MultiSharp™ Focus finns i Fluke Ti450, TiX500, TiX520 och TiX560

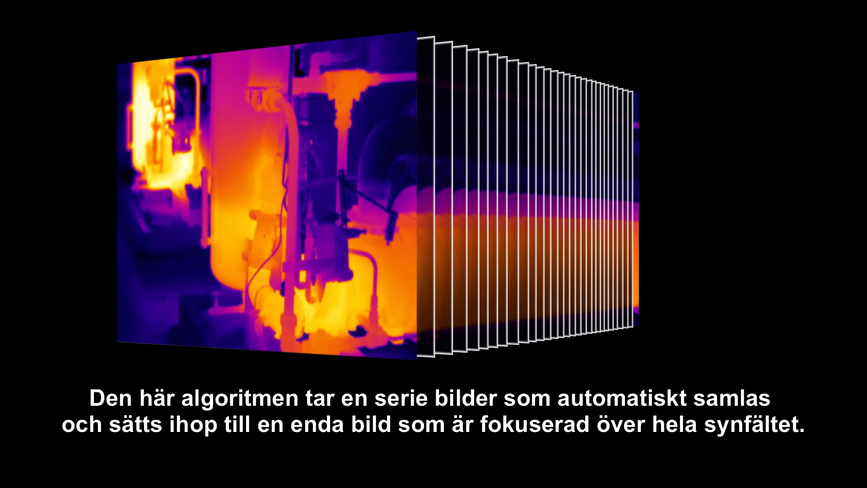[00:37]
We like this a lot for industrial substations,
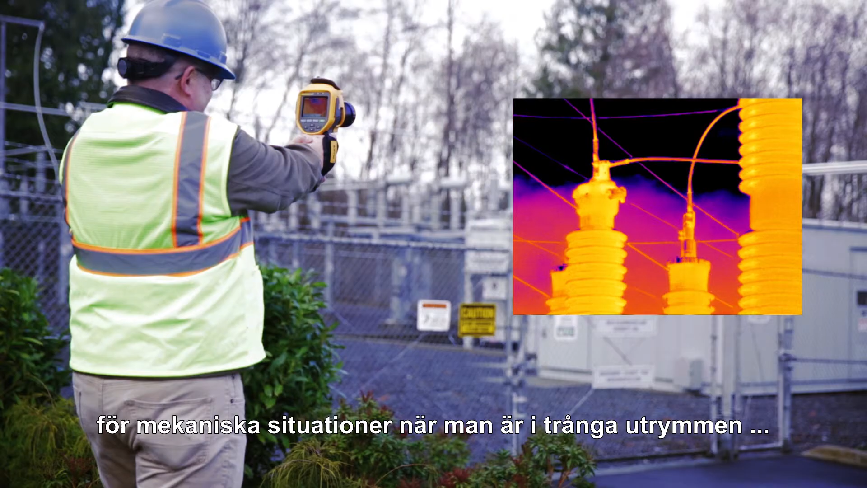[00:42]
for mechanical situations where you're in tight borders, you've got a motor that's driving some production line or a pump,
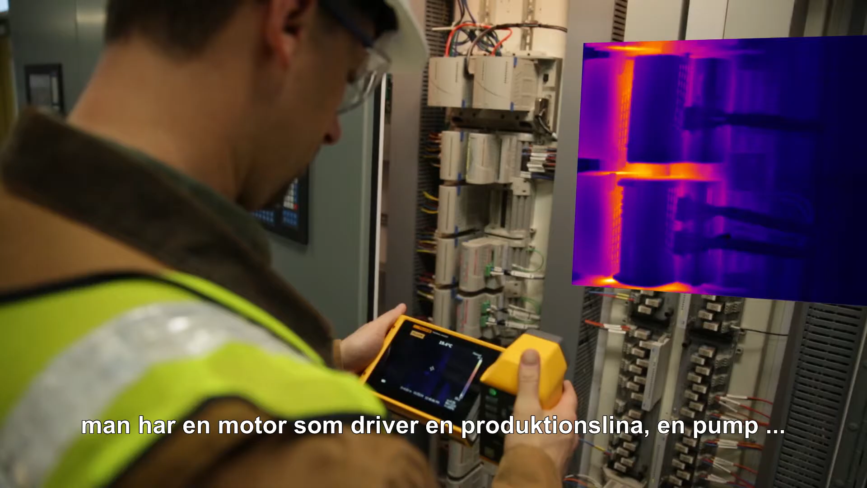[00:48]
the electrical panels where you have the depth that you're trying to get everything in focus for the fuses,
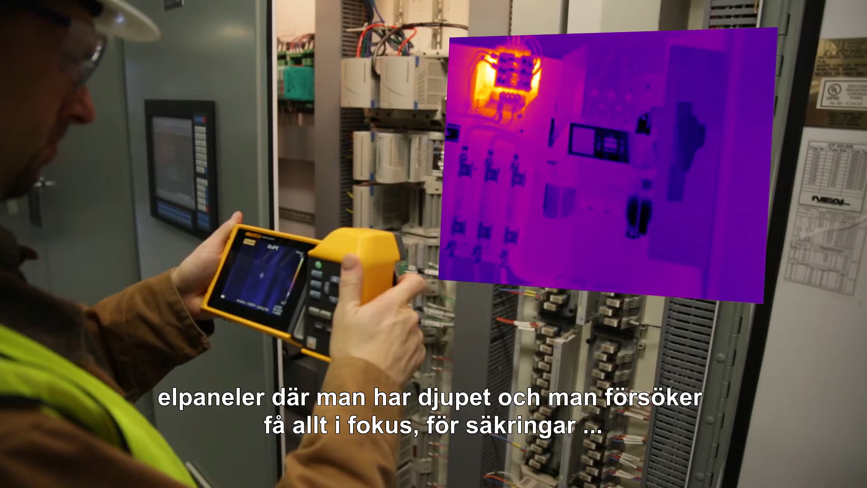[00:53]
where you have things that are near and far that you need to have in focus.
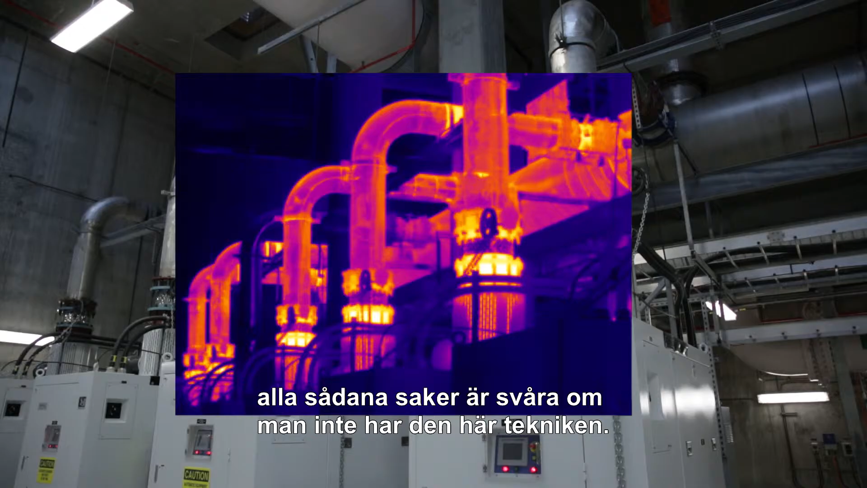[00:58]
Those things are all kind of challenging if you don't have this technology.